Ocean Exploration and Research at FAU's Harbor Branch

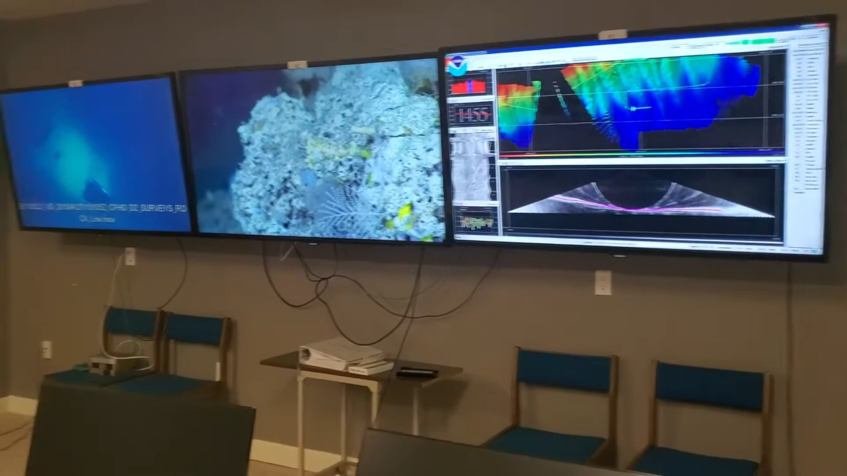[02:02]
So we don't have a live mission going on right now, so this is just recorded footage,
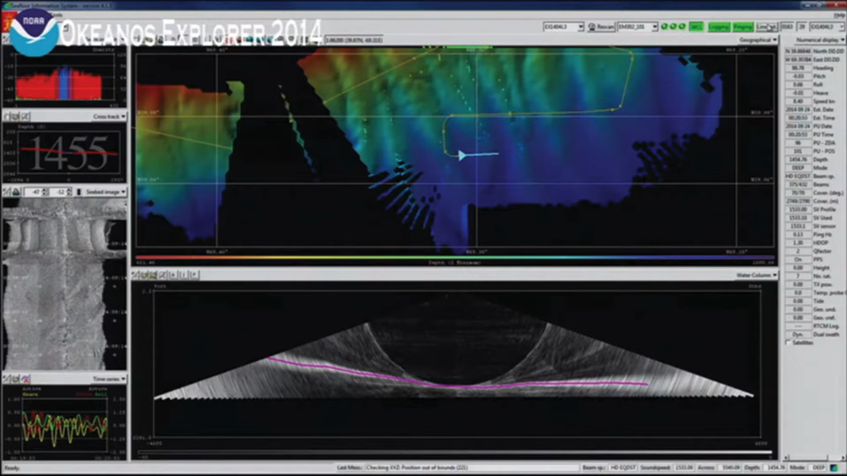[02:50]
It's the ship that decides what goes up there. If it's a mapping leg, then you might see bathymetry information.
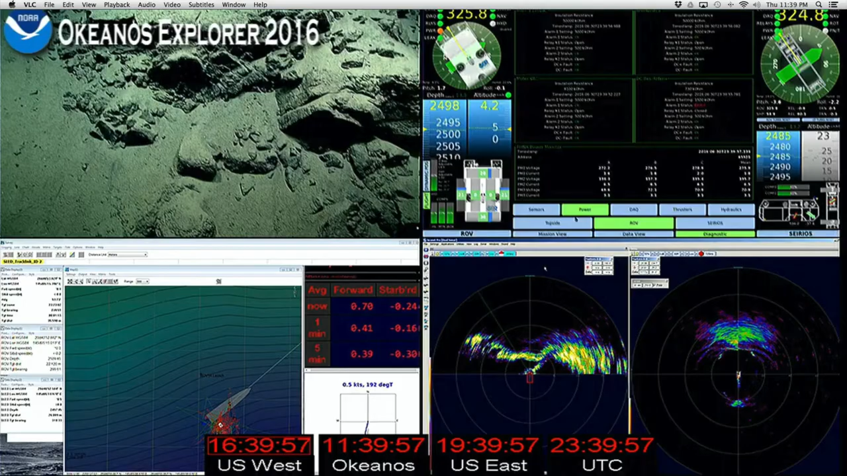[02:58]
If the ROVs are in the water, then you'll see a quad view that shows the ship bearing and heading and the depths of the bottom in the ROVs.
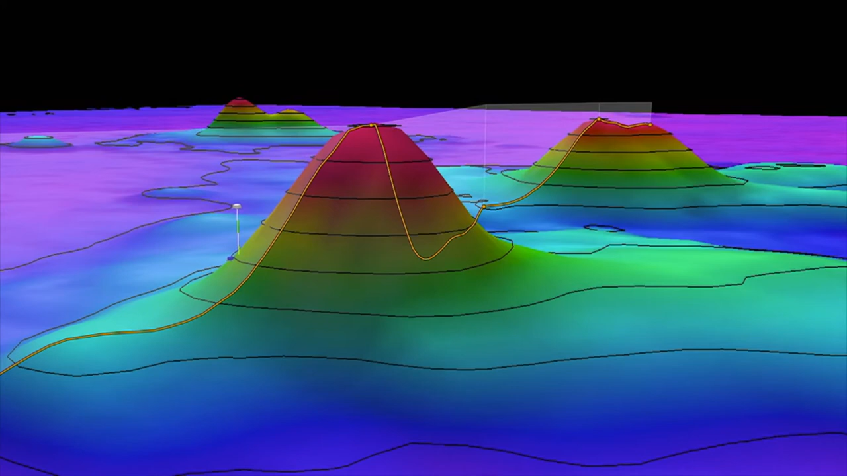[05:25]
The mapping portion of the expedition revealed two large mounds.